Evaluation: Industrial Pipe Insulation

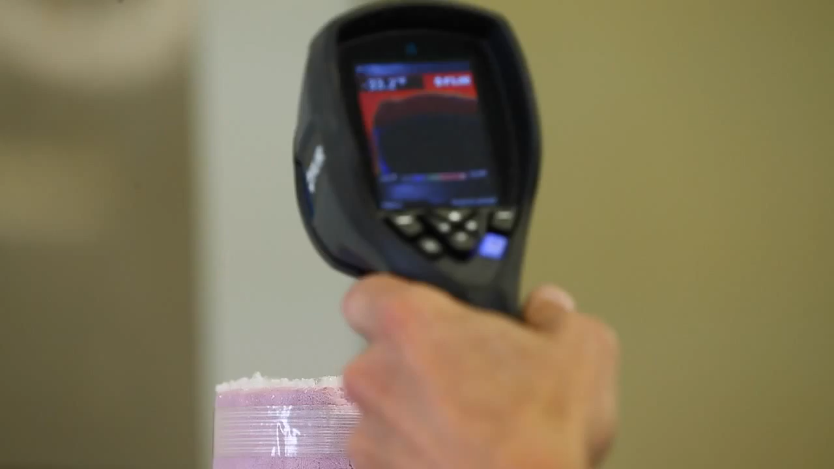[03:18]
which lower the mean temperature to mimic the operating conditions of many ammonia refrigeration systems.
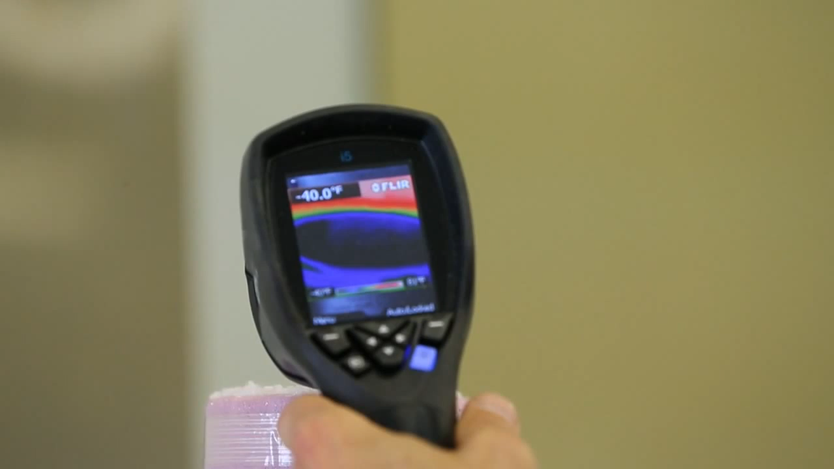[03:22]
On screen: spot -40.0°F
After the system reaches equilibrium, an infrared thermographic camera is used to measure the surface temperature of each insulation material to determine how it performs across the surface of the insulation.
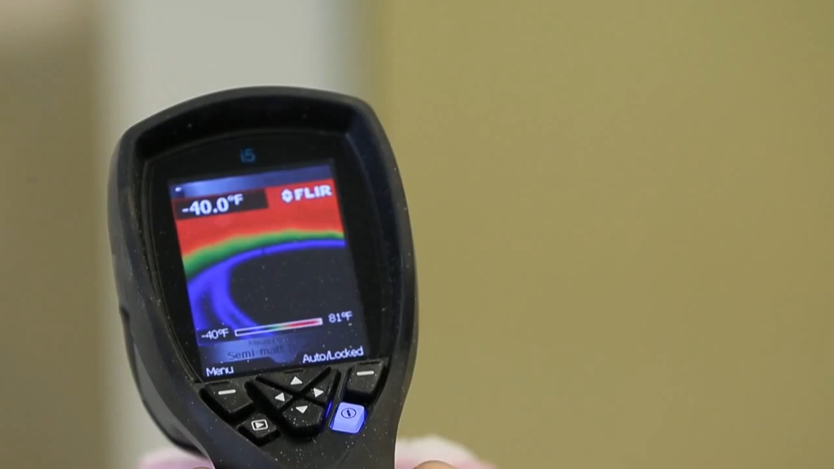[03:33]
On screen: spot -40.0°F, scale top 81°F, scale bottom -40°F
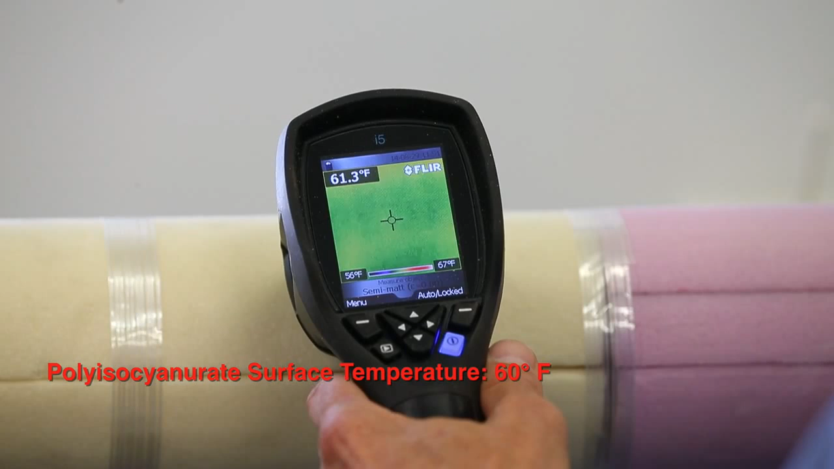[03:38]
On screen: spot 61.3°F, scale top 67°F, scale bottom 56°F
As seen on the camera readout, the surface temperature of the Grade II Poly-ISO is actually lower than the FOMULAR Type 4 XPS by 3 degrees. This declining performance is due to the condensation of the trapped blowing agent gases at cold temperatures.
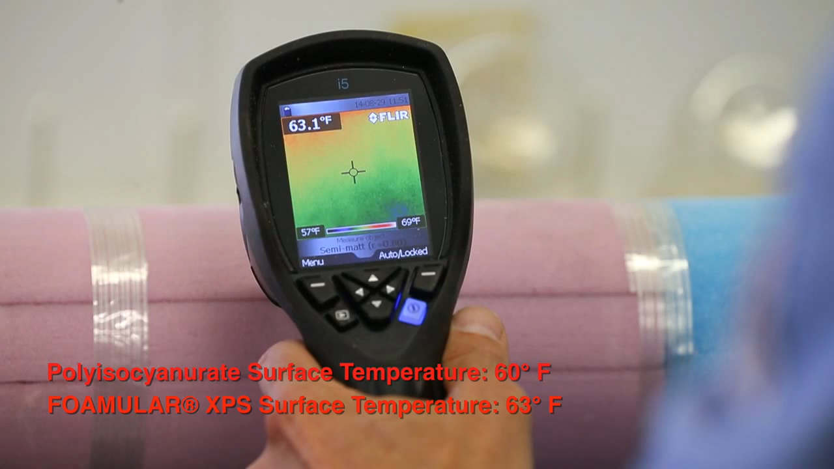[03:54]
On screen: spot 63.1°F, scale top 69°F, scale bottom 57°F
The difference between the FOMULAR Type 4 XPS and the Dow Type 13 XPS is even greater with the difference of 13 degrees.
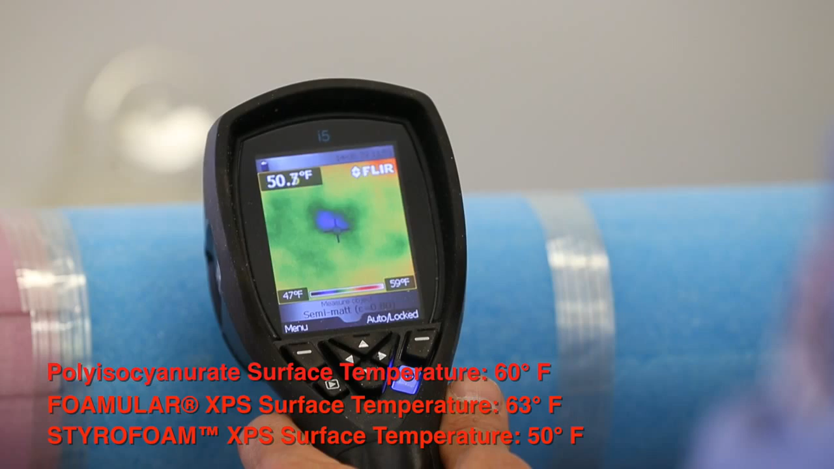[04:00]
On screen: scale bottom 47°F
So, what can appear to be a better performing insulation material at a mean temperature of 75 degrees may,